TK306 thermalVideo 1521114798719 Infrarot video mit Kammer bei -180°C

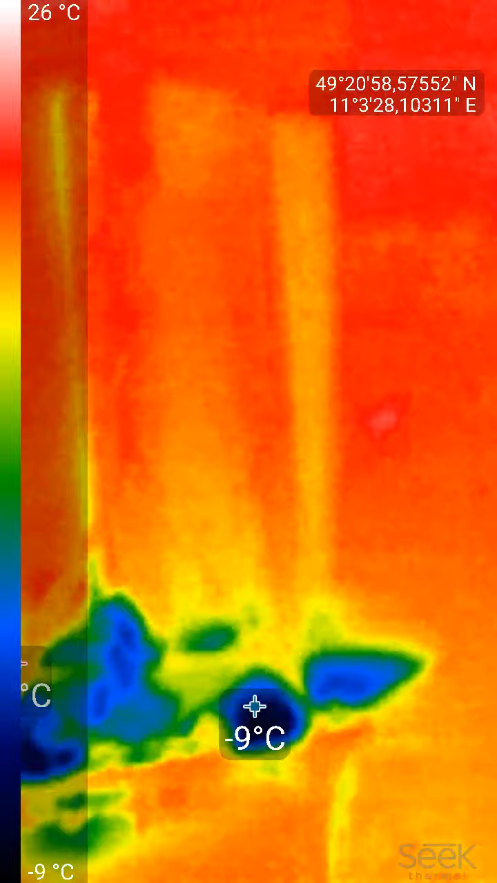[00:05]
On screen: spot -9°C, scale top 26°C, scale bottom -9°C
Wie kann man die Temperatur anzeigen hier?
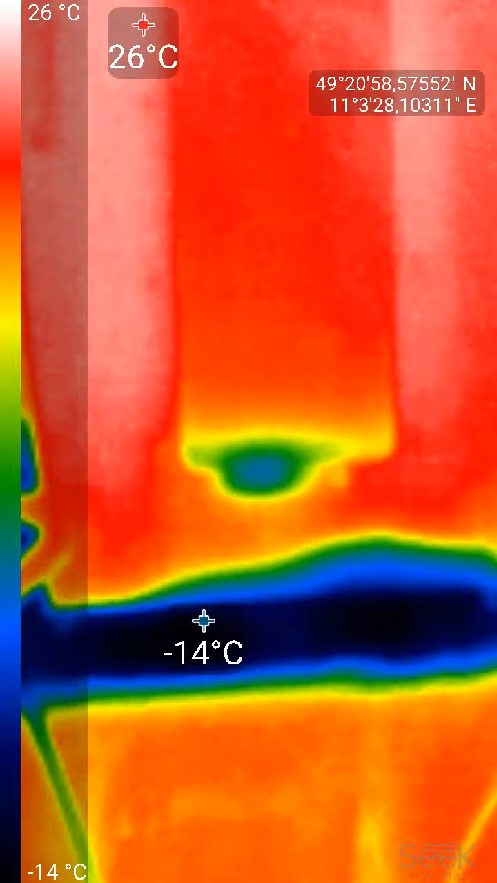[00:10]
On screen: scale top 26°C, scale bottom -14°C
Maximale, minimale. Minimum, wenn ich drauf drücke? Nein, nein, nein. Minimum, er zeige hier.
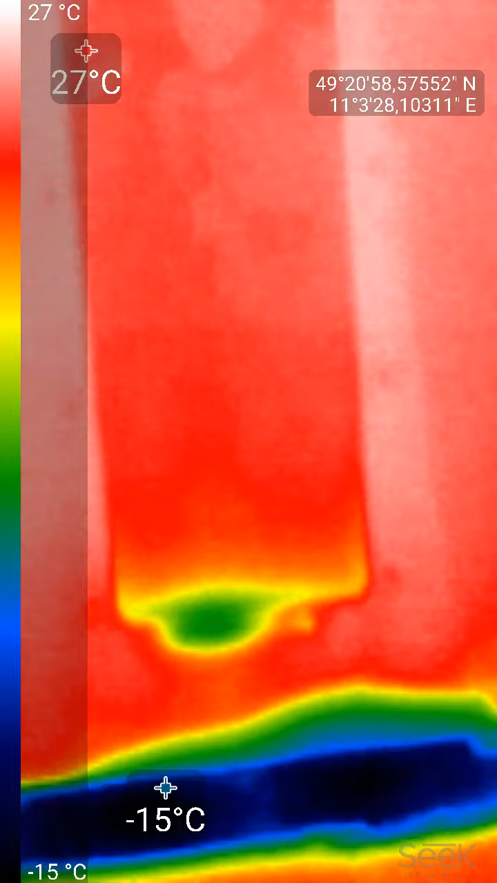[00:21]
On screen: scale top 27°C, scale bottom -15°C
Aber ich kann auch den Meter setzen, einen Kusser und dann... Aha.
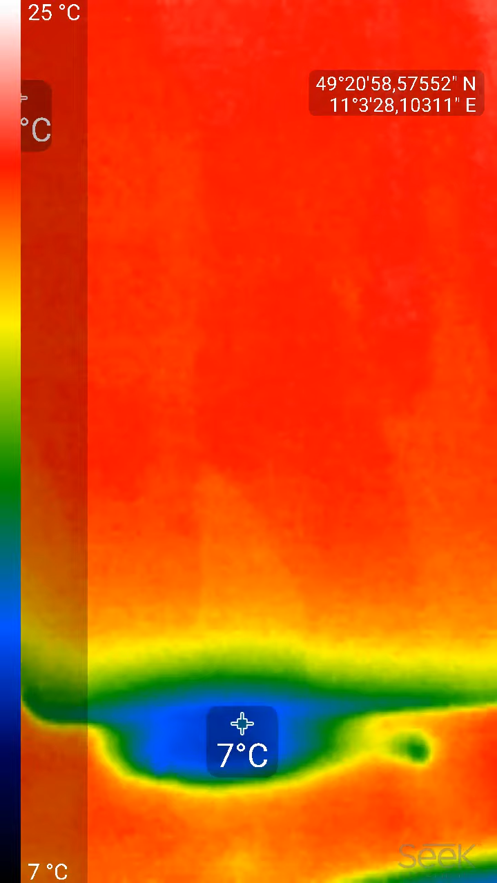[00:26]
On screen: spot 7°C, scale top 25°C, scale bottom 7°C
Jetzt sind wir auf dem Fenster. Also, das Fenster scheint die größte Schwachstelle zu sein.
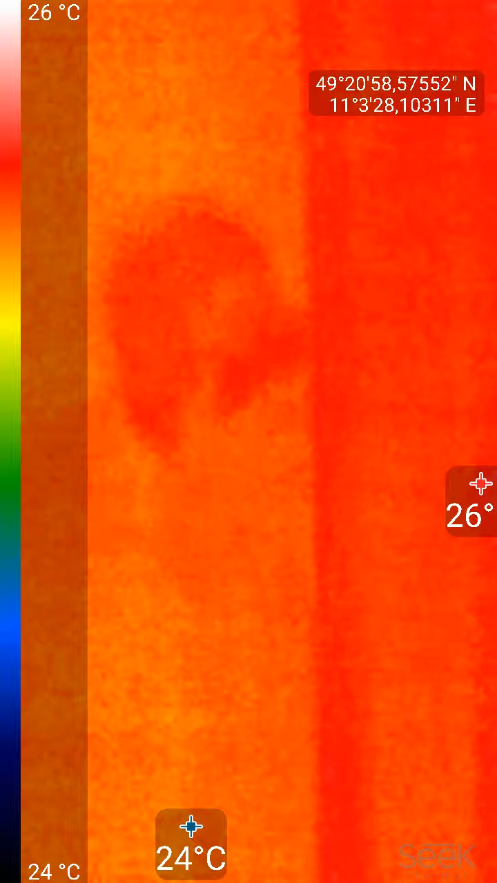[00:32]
On screen: scale top 26°C, scale bottom 24°C
Da unten.
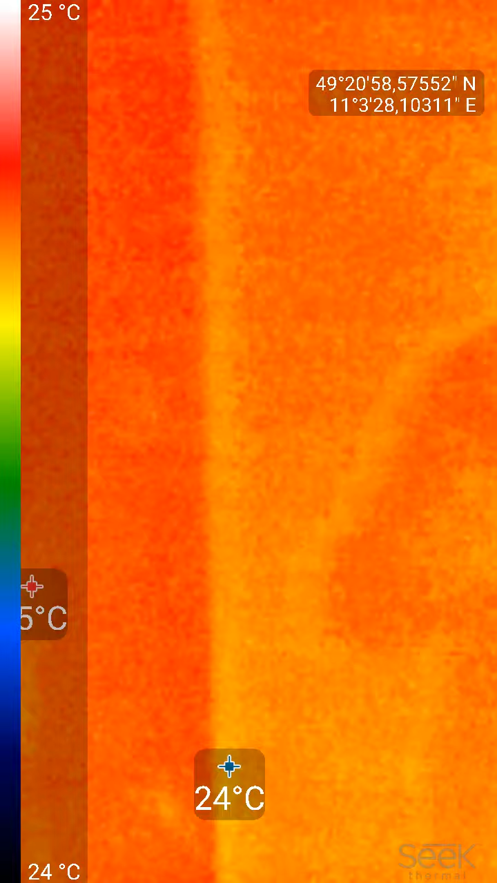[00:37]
On screen: scale top 25°C, scale bottom 24°C
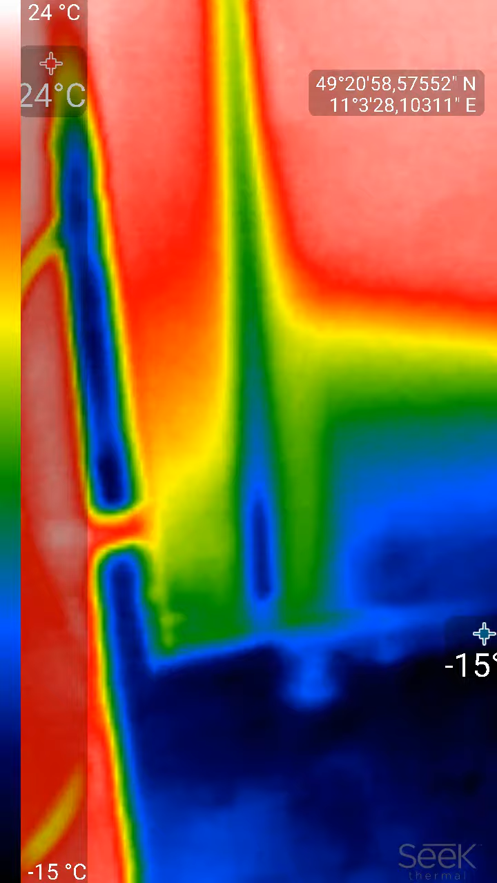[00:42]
On screen: scale top 24°C, scale bottom -15°C
Da in der Mitte haben wir eine Schwachstelle.